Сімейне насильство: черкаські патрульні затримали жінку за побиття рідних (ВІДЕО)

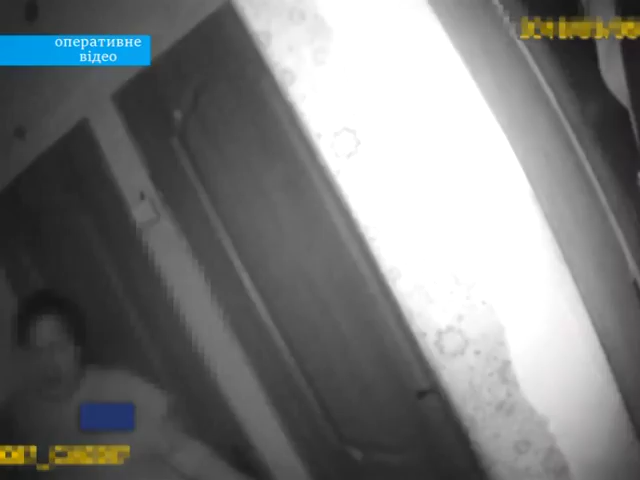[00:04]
Напередодні правоохоронці отримали повідомлення про крики у багатоповерхівці на вулиці Чигиринській.
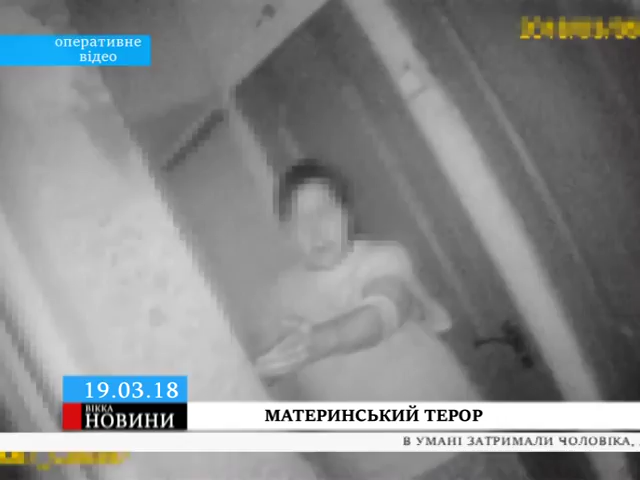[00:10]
Прибувши на виклик, поліцмени виявили в помешканні нетверезу жінку. Та переконувала поліцію, що стала жертвою насилля чоловіка. Утім, правоохоронці з'ясували, домашній терор влаштувала вона сама. Горе господиня побила свого чоловіка і замахнулася на свикруху. Найбільше постраждав її 4-річний син. Мати зламала хлопчику палець. Постраждала госпіталізували до дитячої лікарні. Правопорушницю ж затримали і склали адмінпротокол за вчинення домашнього насильства.